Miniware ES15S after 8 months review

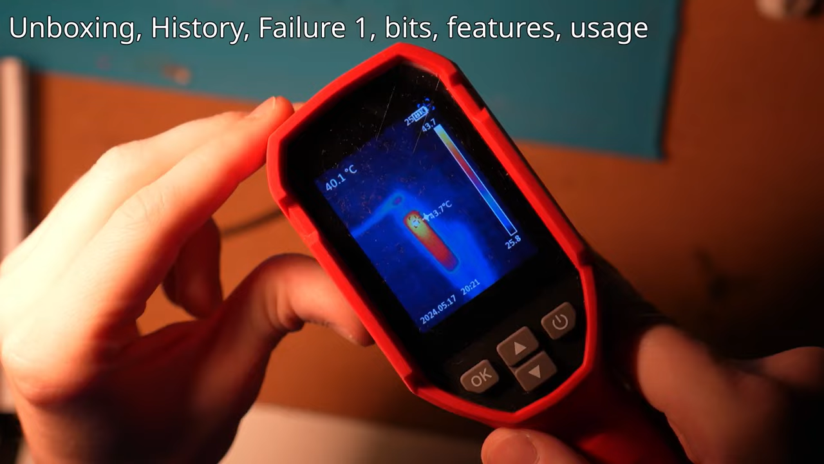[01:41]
When charging the screwdriver, the top part on the OLED will get hot and it gets to around 40 something degrees.